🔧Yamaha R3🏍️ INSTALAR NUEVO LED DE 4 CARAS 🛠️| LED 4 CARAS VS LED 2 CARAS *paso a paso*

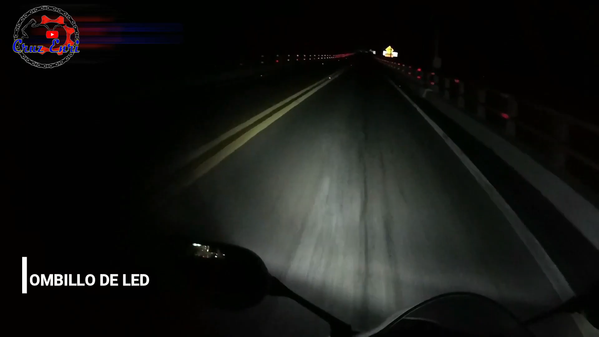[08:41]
Aquí ahorita traigo las luces Bajas nada más Un foco encendido Ahorita que pase el carro que viene Ya voy a encender el segundo foco No sé ustedes Pero a mi me parece una buena iluminación Se ve bien Ahorita voy a apagar Todos los focos Para ver en que tan oscuro está
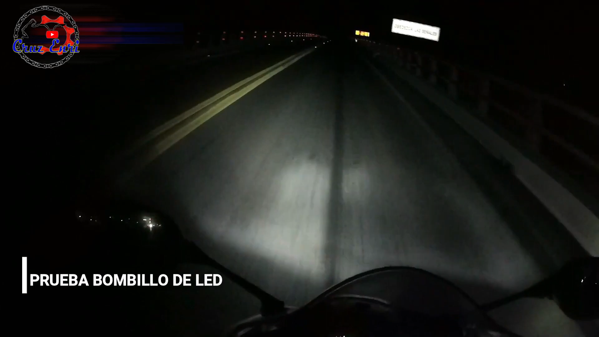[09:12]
Si está algo oscuro A mi me parece bien Voy a volver a encender el segundo foco Las altas A mi me parece bien Miren que bonito se ve Ciudad del Carmen De noche
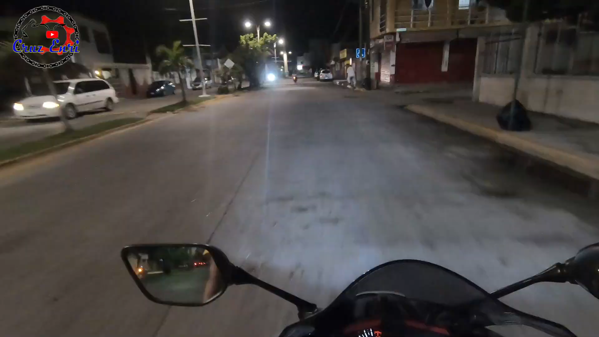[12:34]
Así que por esa parte Disculpen amigos Un ratito más Llegamos al puente Ya finalmente Vamos a hacer la prueba Con los LED De cuatro caras Voy a esperar Que se me adelante El de la camioneta Ok Ahorita En este momento Amigos Llevo Las luces bajas Ahorita Que pasen Los trailers Y los autos Voy a prender La luz alta Ahorita Son luces Altas Con las bajas
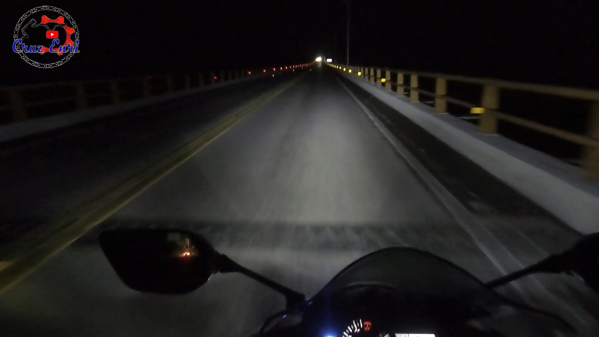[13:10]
Como lo ven Pues yo digo Que si Yo digo Que hay Un poquito De diferencia Como que si Alumbra más Que los LED De dos caras Ok Ya no tengo nada Voy a apagar Luz baja Y dejaré Solamente La luz alta Para que vean Que está Totalmente oscuro